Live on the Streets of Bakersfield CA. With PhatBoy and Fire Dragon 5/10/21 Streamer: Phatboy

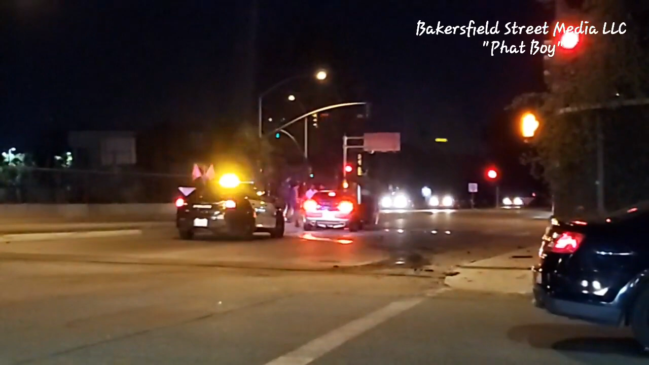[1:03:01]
And by the, not South Cheshire, South H. By the 58 on ramp. Off ramp going to, yeah, the on ramp going onto the freeway, duh. So, yeah, let's go. Let's drive by and see if we can get a little bit of a passing shot. I'm gonna see.
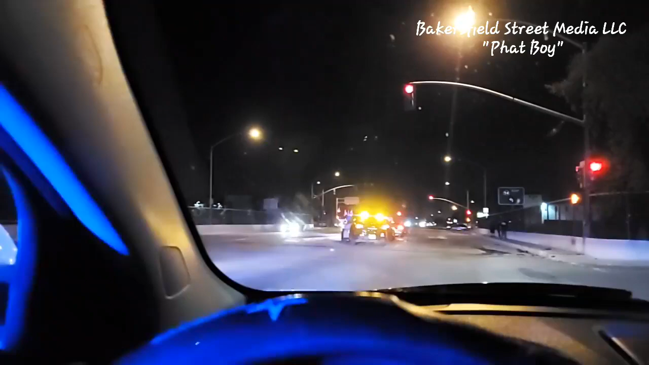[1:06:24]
So let's cruise by right here and see what damage this other vehicle has.
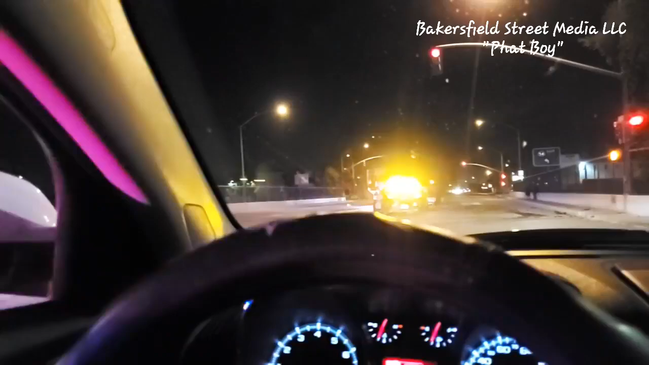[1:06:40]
Driver of the red car up there. Oh, you wonder real quick.